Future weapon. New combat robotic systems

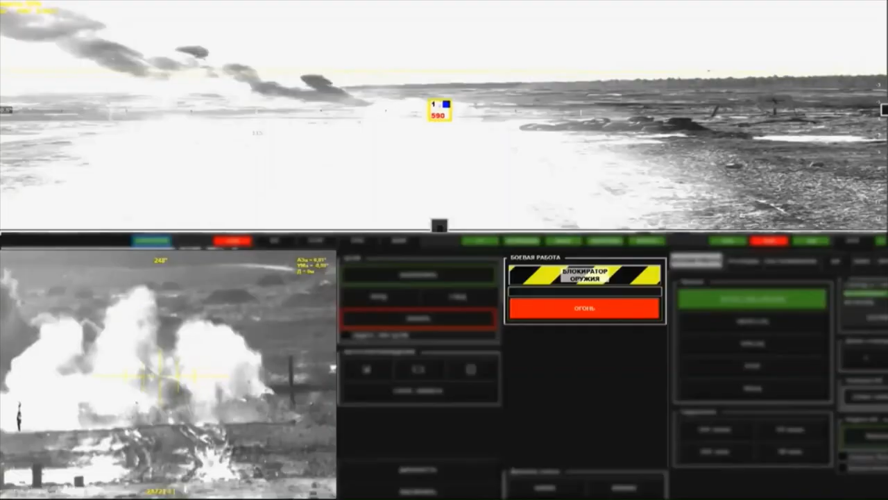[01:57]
as additional weapons the robot is equipped with day and night sights and thanks to the